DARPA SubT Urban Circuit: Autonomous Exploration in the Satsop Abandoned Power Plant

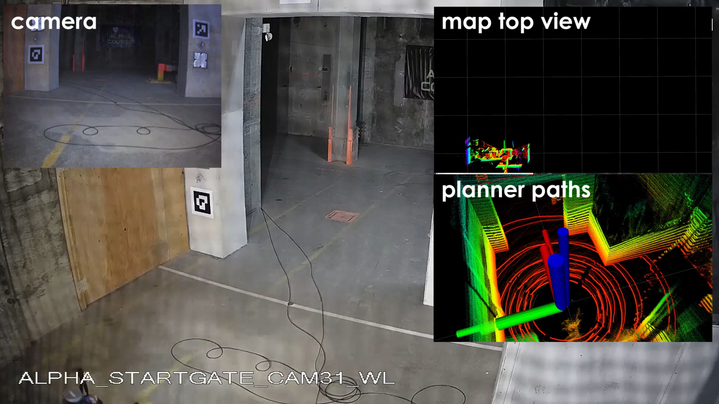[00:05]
In this video, a mission of the Alpha Aerial Scout of Team Cerberus during the DARPA Subterranean Challenge Urban Circuit event is presented.
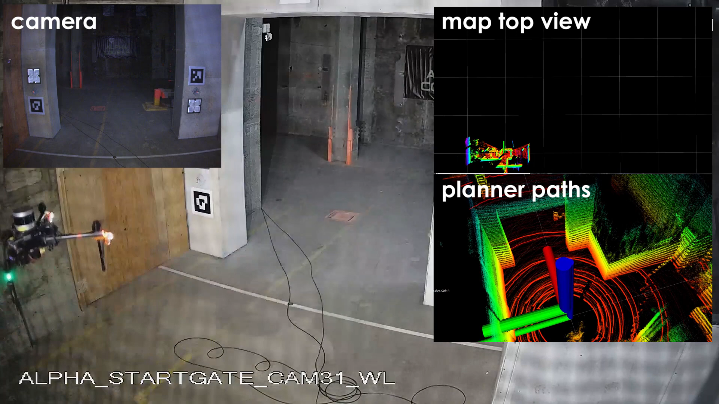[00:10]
The Alpha robot operates inside the SATSOP abandoned nuclear power plant and performs autonomous exploration.
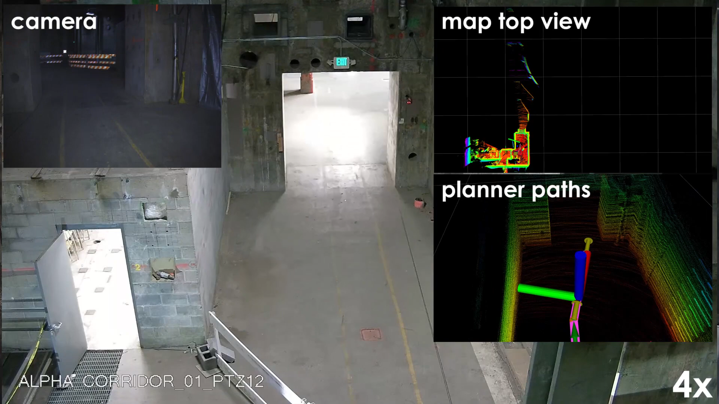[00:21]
The robot autonomy relies on a resilient multimodal localization and mapping solution, which fuses LIDAR,
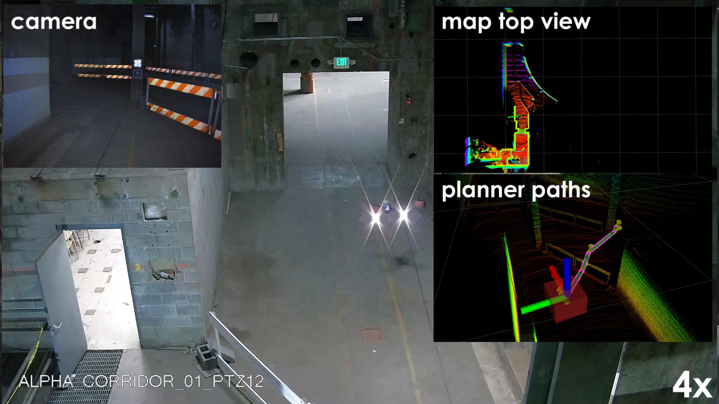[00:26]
vision and inertial sensing, combined with a graph-based exploration path planner,